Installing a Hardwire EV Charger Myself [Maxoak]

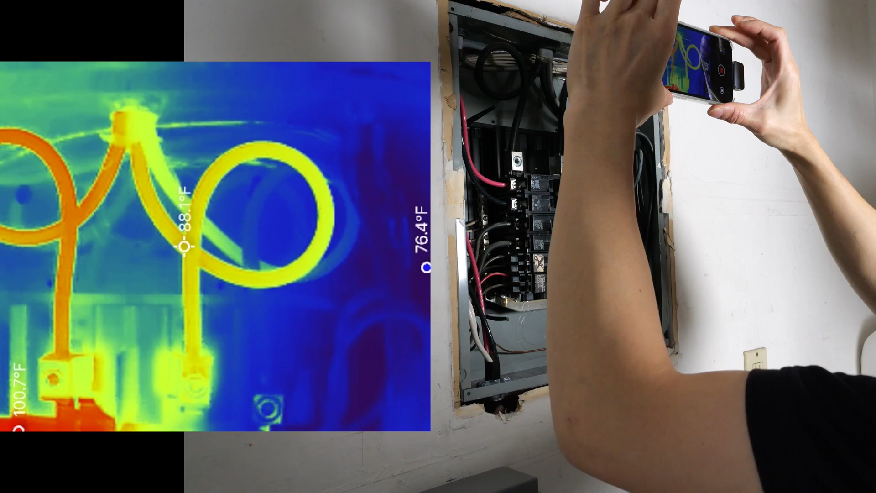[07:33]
Ambient is around 76 degrees and this wire is 105 degrees,
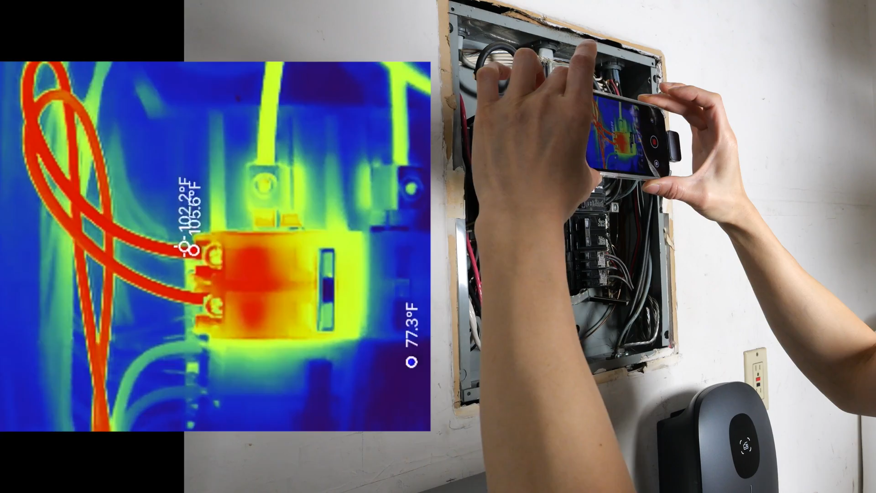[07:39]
which is pretty warm.
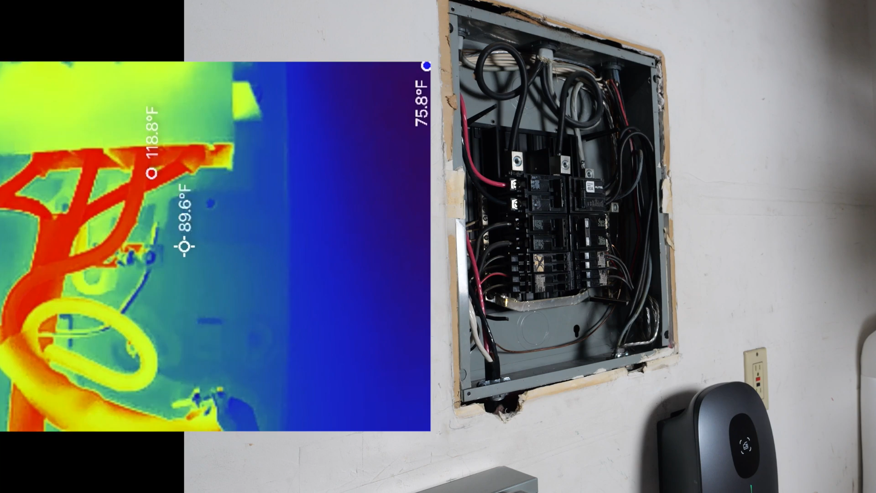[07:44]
On screen: spot 89.6°F
Inside, these wires are getting a little warmer, 118 degrees. The cable going to the charger is 106 or so.
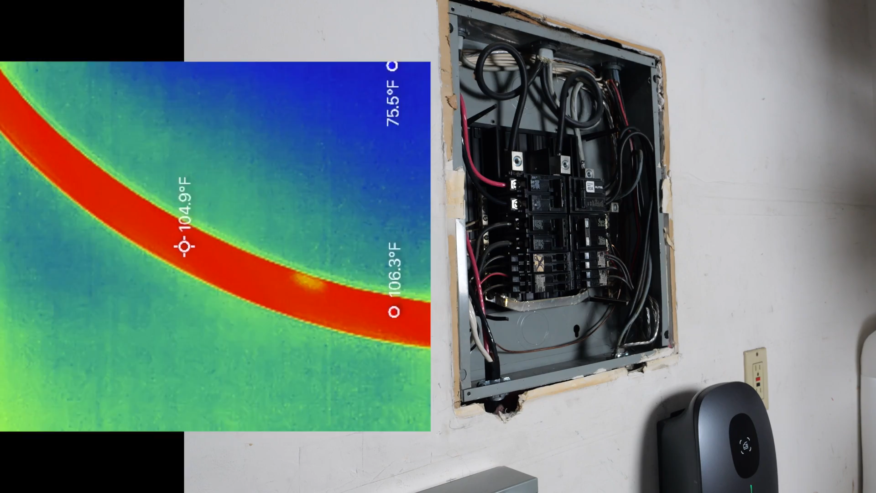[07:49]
On screen: spot 104.9°F
The charger itself, 100. The output wire is a little bit warmer, 112. 112 there.
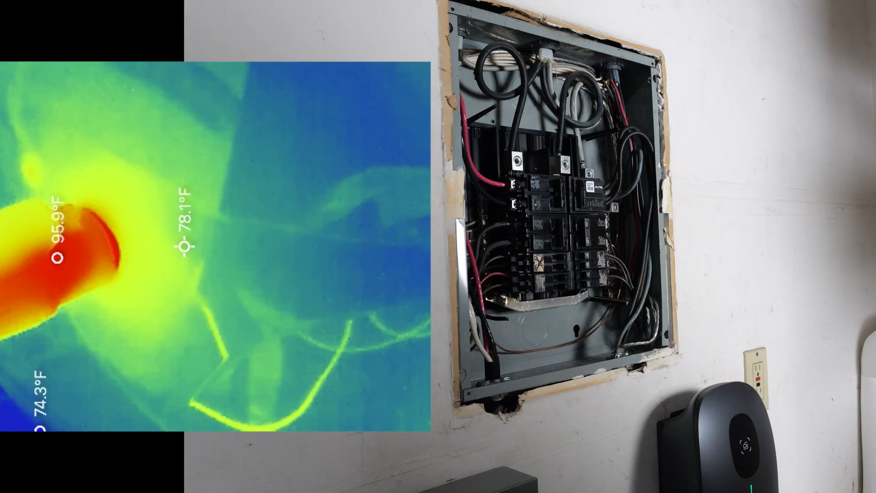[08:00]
On screen: spot 78.1°F, max 95.9°F
The connector is 95, but we're more interested in the cable here.
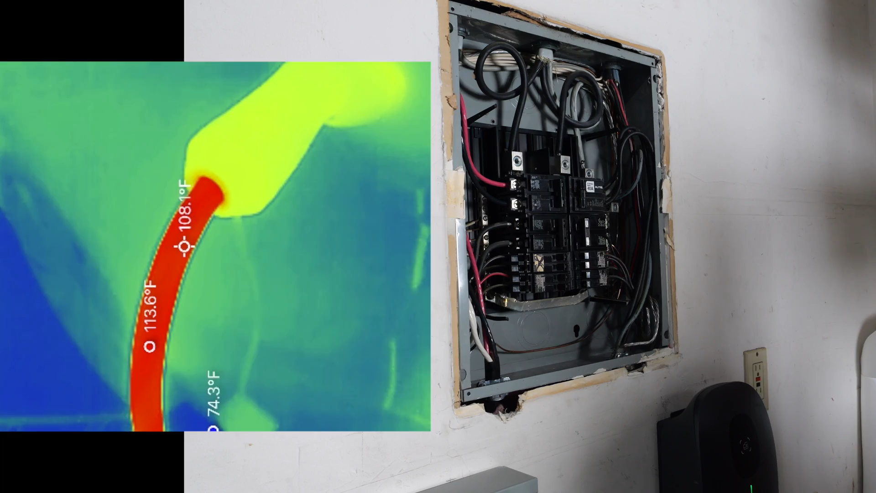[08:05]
On screen: spot 108.1°F
113. Touching it, it is a little warm, but not hot.
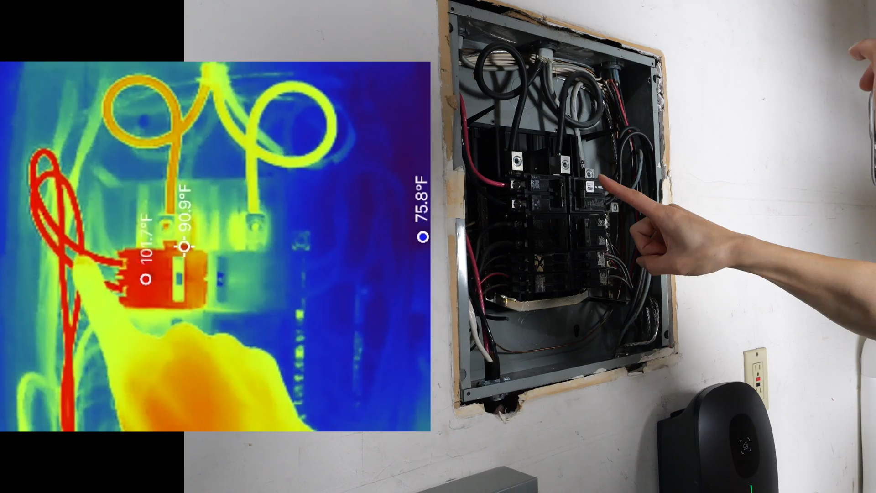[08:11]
So these wires are relatively thick. Six gauge wires. This is the one I've been using before this hardwired one.
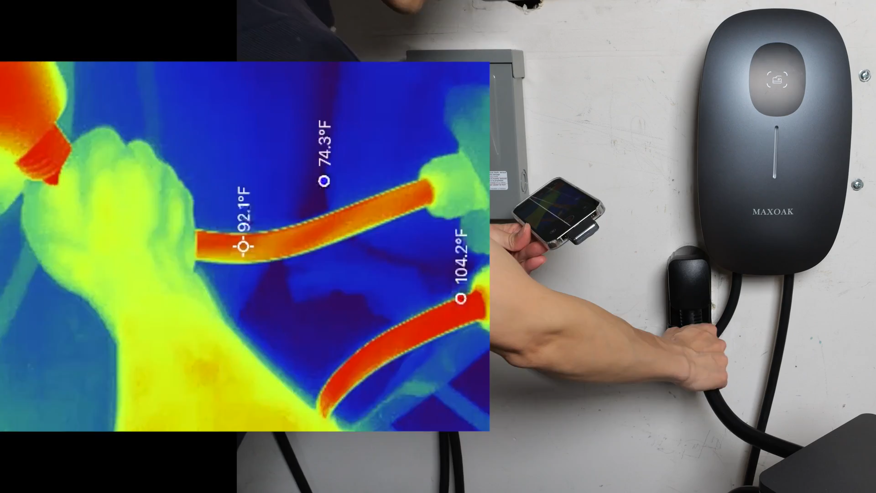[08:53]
Just as warm as before, actually. Right at the neck right here. And this one is at 104 as well.
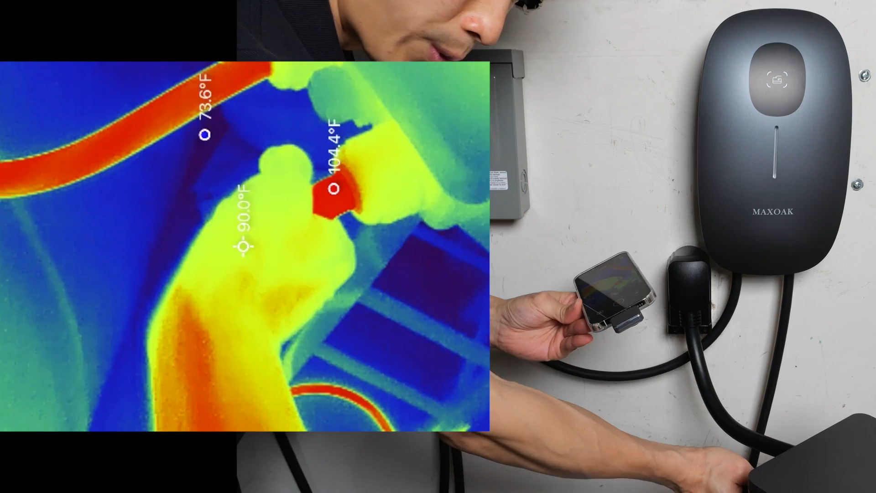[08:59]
The cable on the floor, 104. The breaker, 125.
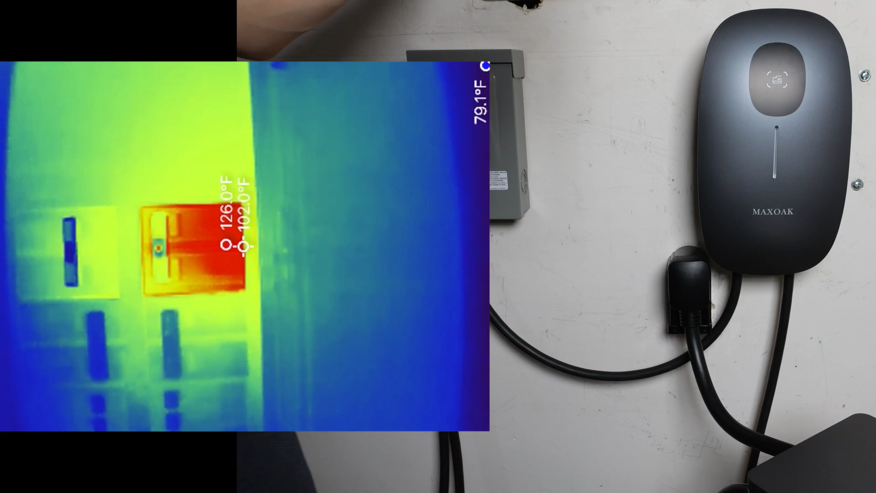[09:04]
And then the charge plug is 84. The cable right at the charge plug, around 100 degrees.
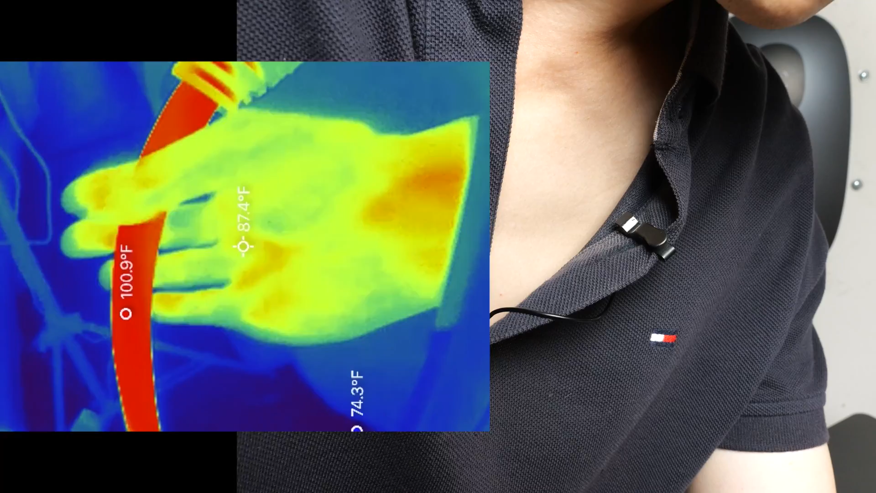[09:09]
On screen: spot 87.4°F
And the previous charger is kind of cooled down already.
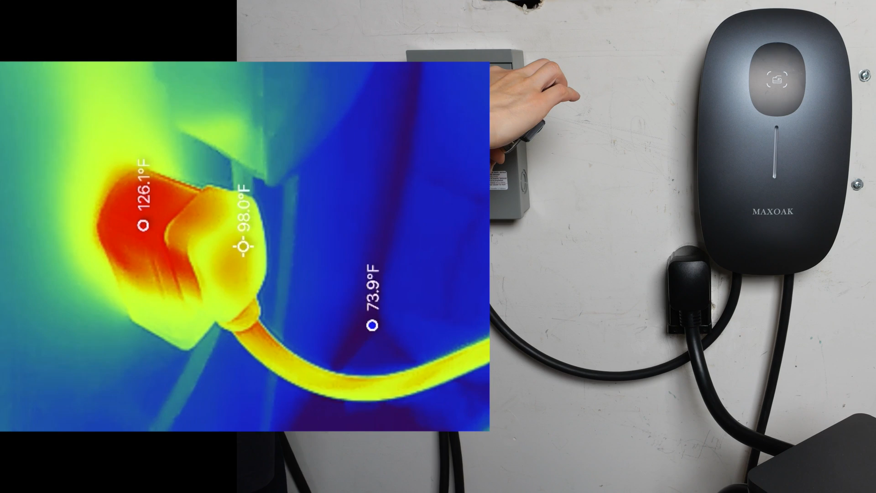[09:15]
On screen: spot 98.0°F
The 6-50 wall plug is at 126 degrees.